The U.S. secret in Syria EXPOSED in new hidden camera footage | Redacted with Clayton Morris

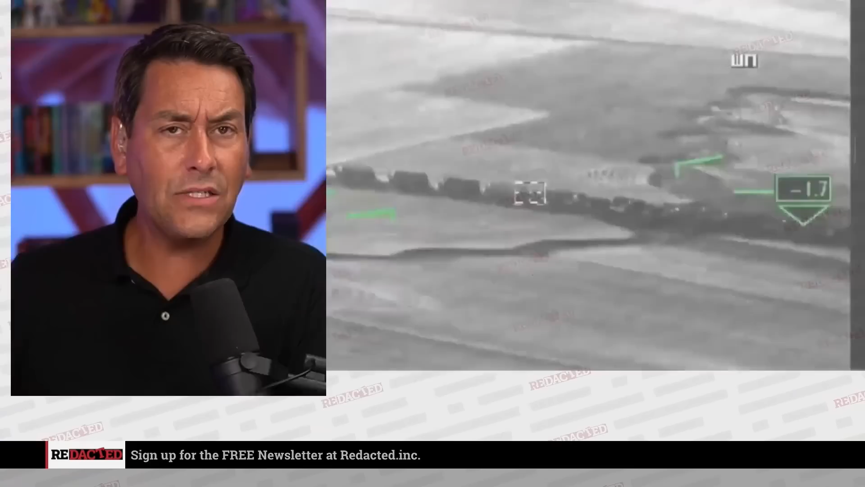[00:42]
And that's exactly what we've done in Syria, where last week, of course, we showed you this video. If you're watching this video right now, this is under the cover of darkness. This is hidden video of US tankers.
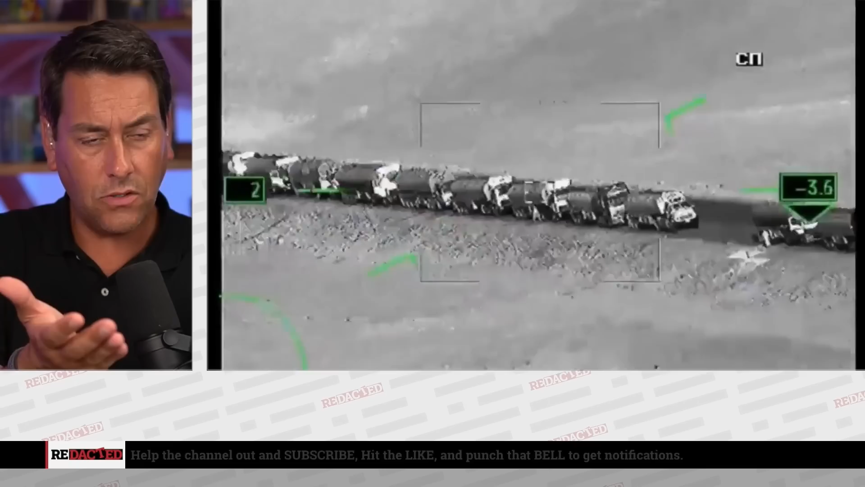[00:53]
Why are so many US tanker trucks
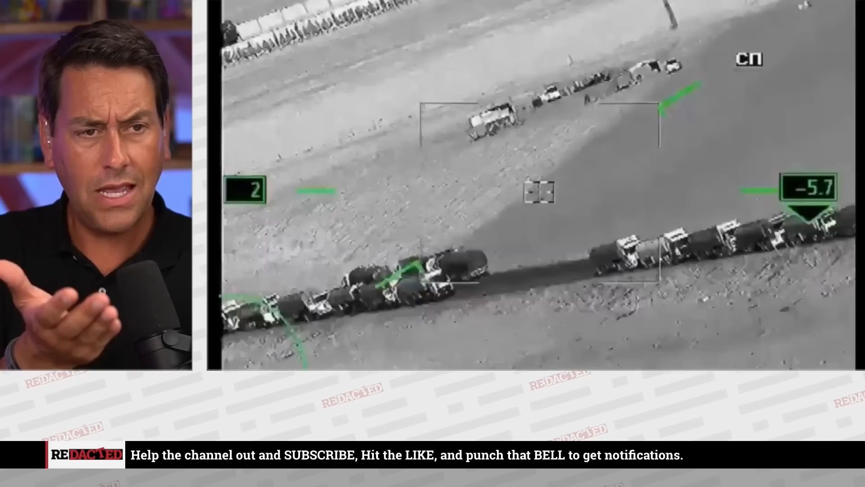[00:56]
in Syria stealing thousands of tons of Syrian oil and driving it off in these massive tankers? Where is it going? Where is it going?
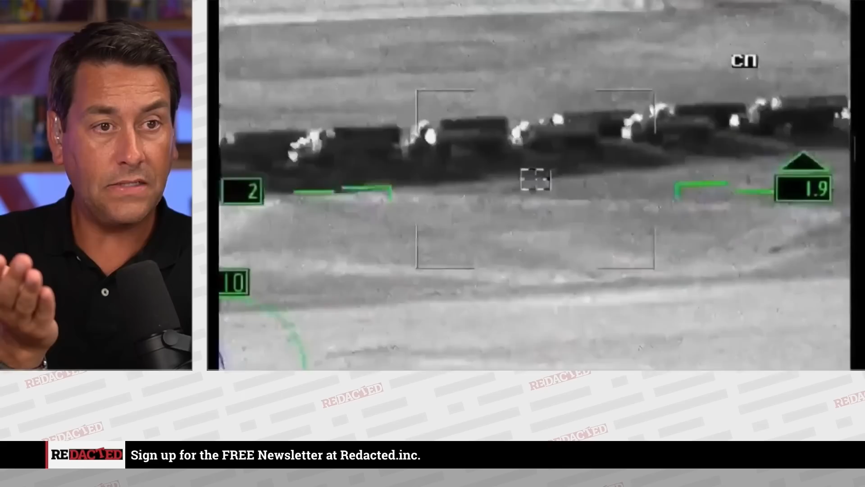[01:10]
It's not going to the Syrian people, right?